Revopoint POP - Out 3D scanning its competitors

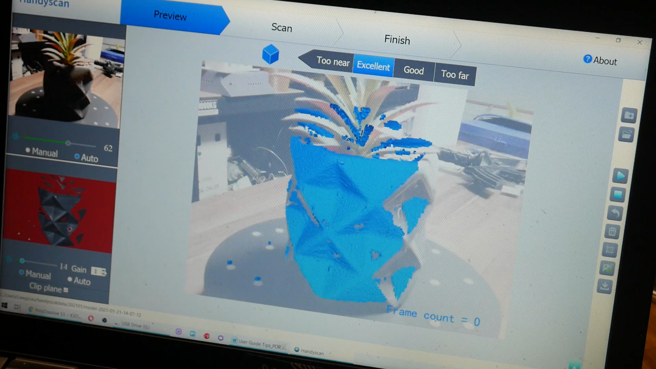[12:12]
After fiddling with the infrared exposure and gain I was able to boost the settings and successfully scan the outside of the pot.
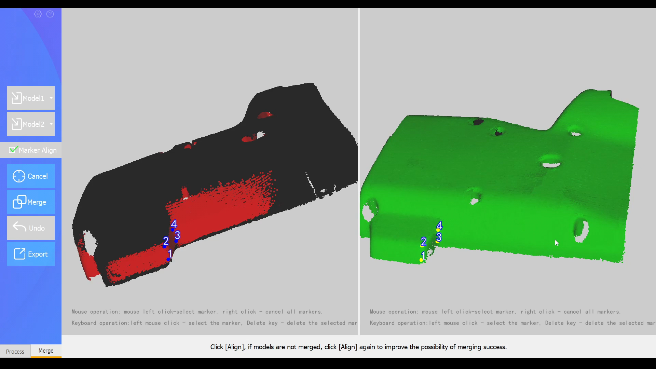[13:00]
before clicking merge and having the software automatically rotate and align the two halves of the scan.
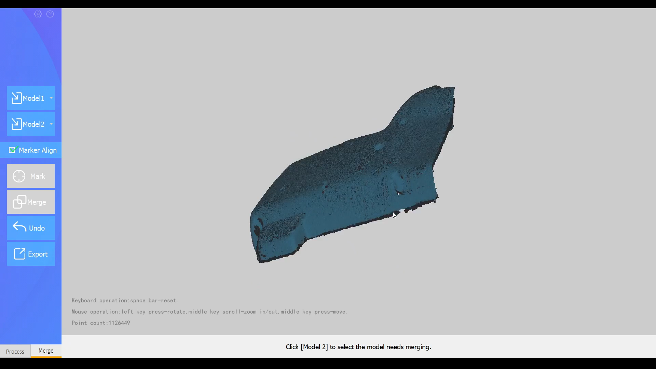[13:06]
In terms of making it manifold from this point the software did an okay job,
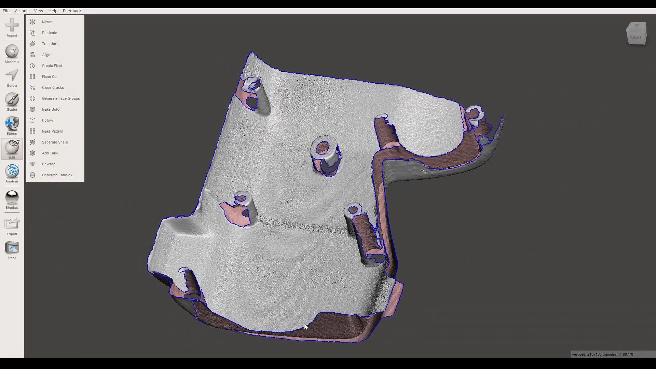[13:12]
however I would like to do most of it in mesh mixer after taking more time to get a cleaner scan.
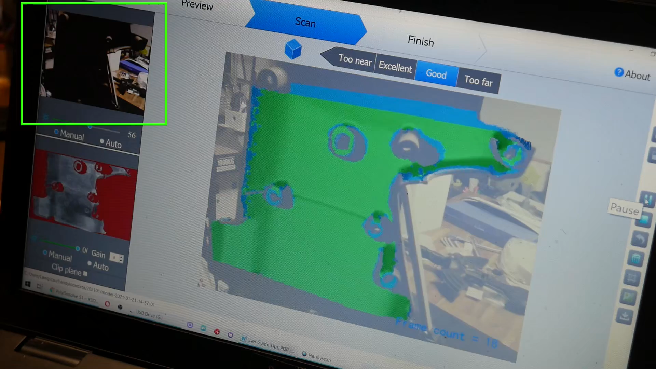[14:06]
In fact I found it better to block out natural sunlight to get more consistent results.